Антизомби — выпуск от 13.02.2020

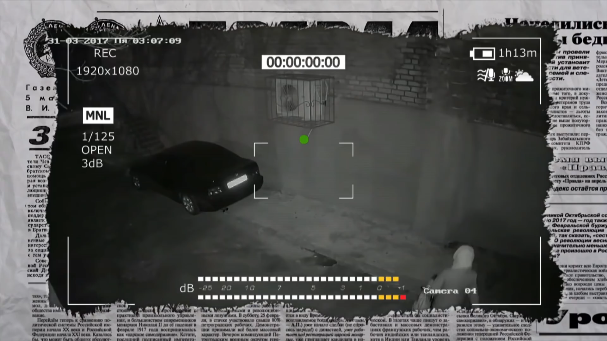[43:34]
Это видео с камеры наблюдения, где четко видно, как парасолова, подкладывает взрывчатку под машину Хараберюша. Тут уж, как говорится, не отмажешься, а утром раздается взрыв.